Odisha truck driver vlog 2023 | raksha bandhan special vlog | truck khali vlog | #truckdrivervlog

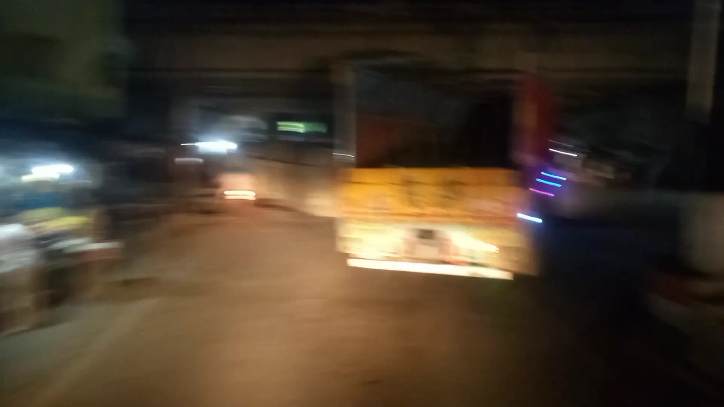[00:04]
तो हेलो गाईस आप सभी कोफी से एक ना वीडियो पर सागत करते हैं तो दोस्तो आज का वीडियो देख सकते कितना डेंजरस होने वाला तो दोस्तो देख सकते हैं गड किस तरह से एकसिटेन हो गया